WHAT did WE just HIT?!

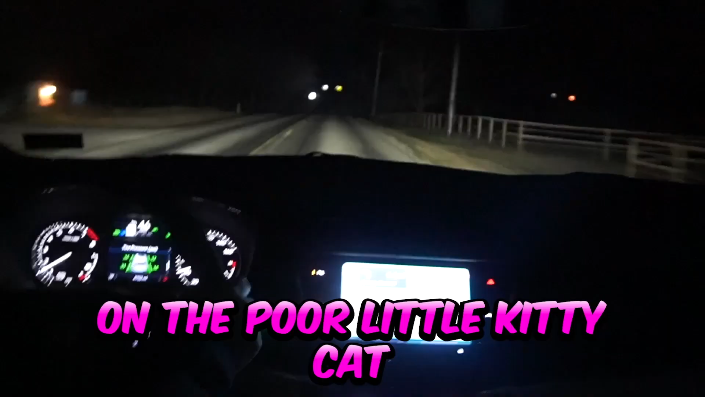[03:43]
Yeah, I ran over the dead skunk on Poor little kitty cat I didn't want to I didn't want to swerve.